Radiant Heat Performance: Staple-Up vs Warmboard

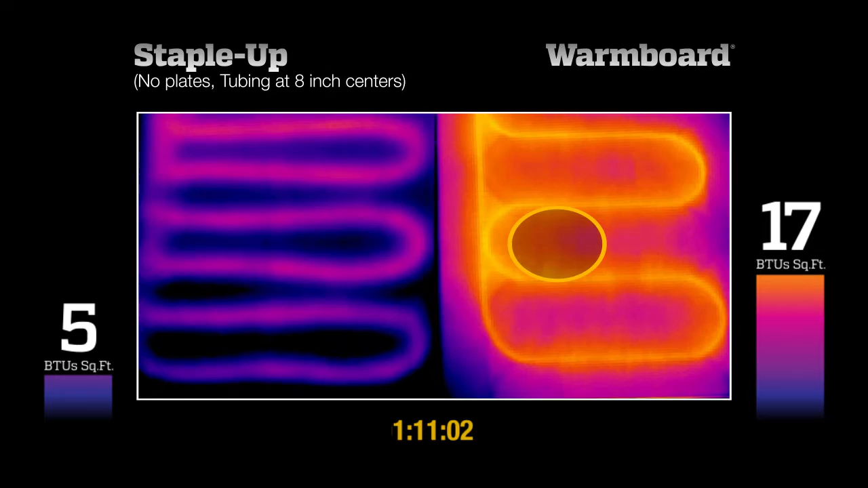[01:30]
WarmBoard, on the other hand, is producing over 3 times the BTUs with much more even surface temperatures. After 1 hour and 15 minutes, we stop the test. StapleUp, even with tubing every 8 inches, was unable to reach half of the output required to heat a home.